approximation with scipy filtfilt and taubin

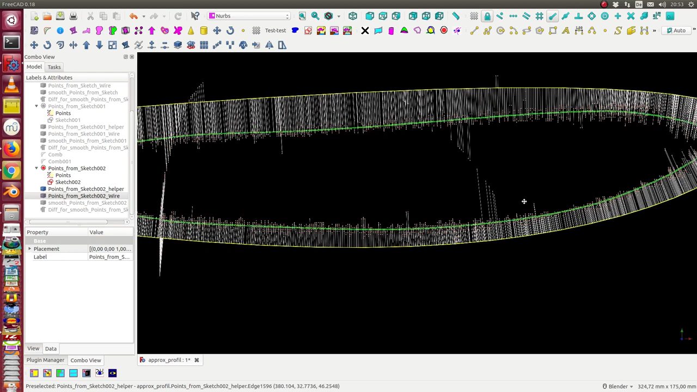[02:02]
And in the next step I use from here the Daubin algorithm to
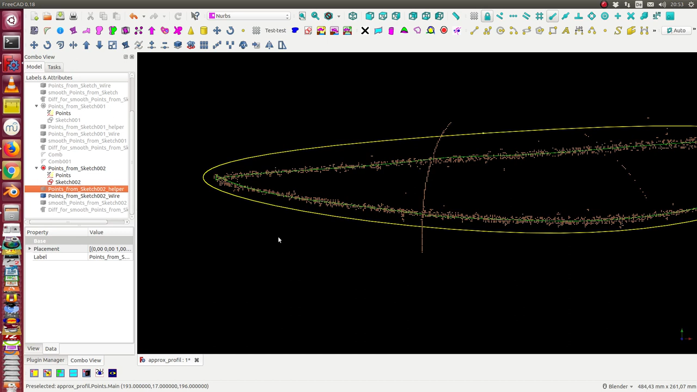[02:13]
create the approximation curve.
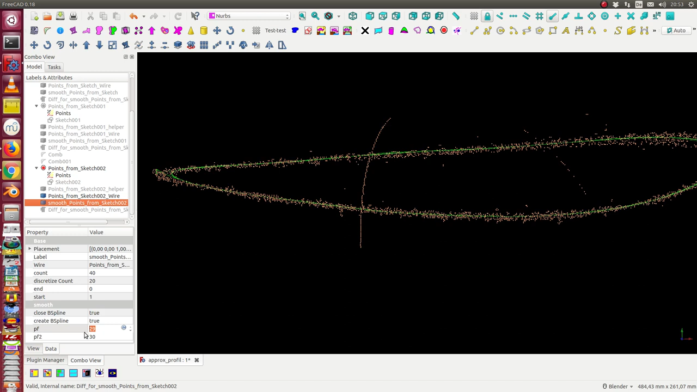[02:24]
We have it here so we can see this curve. And what we can do we can create for this curve the curvatura comp.
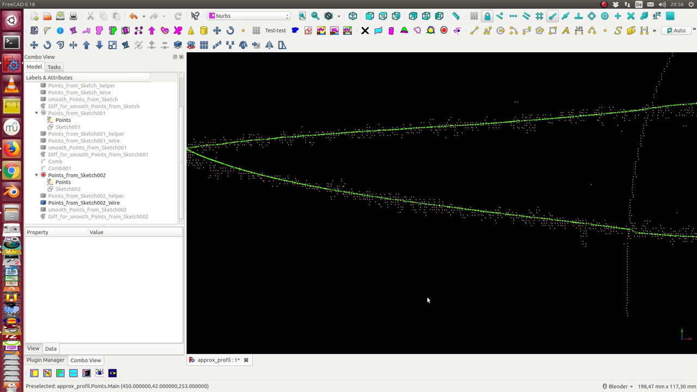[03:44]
Okay the other effect I want to demonstrate is the influence of the filter of the SkiPy library filter. Here we see the calculated wire. And when I change the degree and the threshold for the filter I can see how the curve here changes.
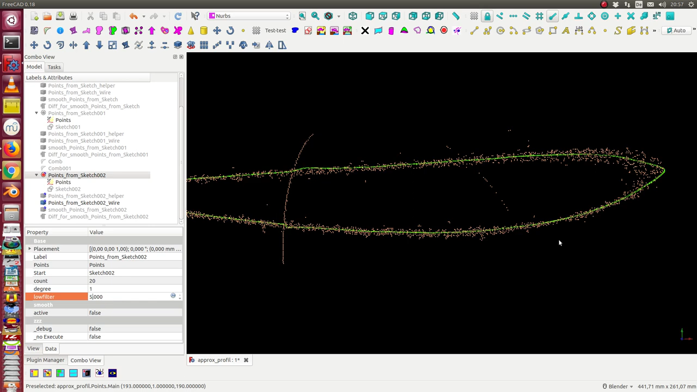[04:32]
So if I say 140 we see how strong the influence is. And if I go back to a small value I get a smooth curve.
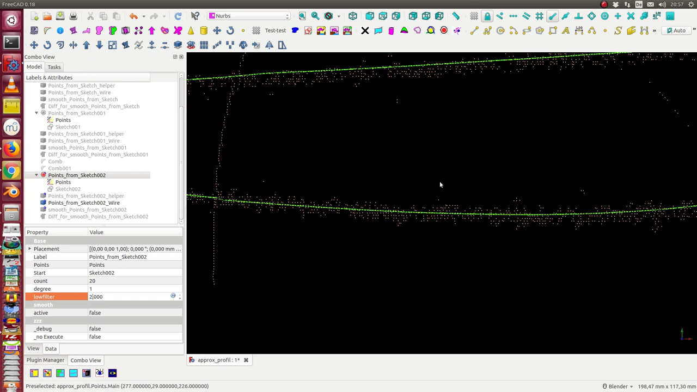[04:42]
And so on. I can go down to one. Oh 1000.
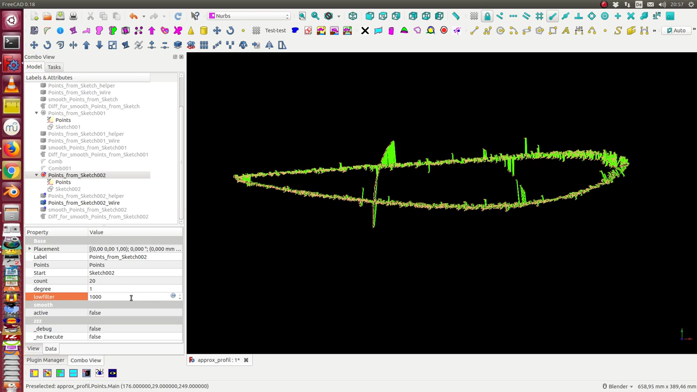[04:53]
And one. And then the curve is very smooth. And here I change the degree. And I also can change the count number for the smooth.
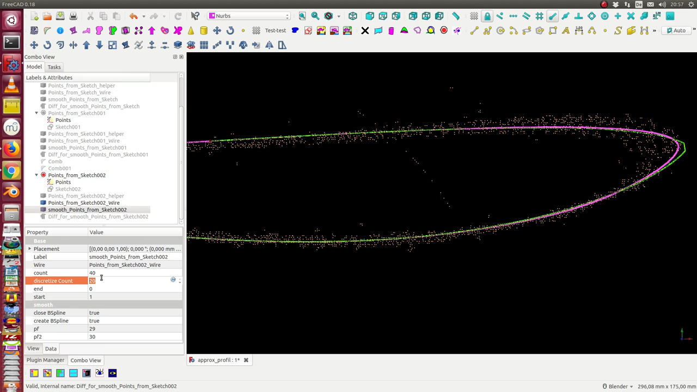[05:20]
In this case 10. I get this approximation. And I if I put it to 30 poles.